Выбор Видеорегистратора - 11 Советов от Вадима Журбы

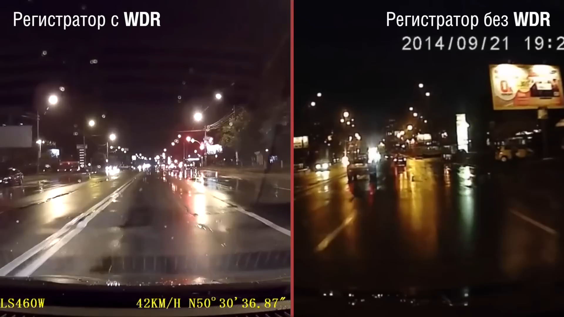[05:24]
к примеру, не позволяют номерам автомобилей заслепляться и быть нечитабельными. К примеру, система VDR мне лично очень понравилась. Она действительно делает ночную съемку более качественной, более детальной, и не только по визуальному восприятию, но и по количеству деталей, которые записываются на видео.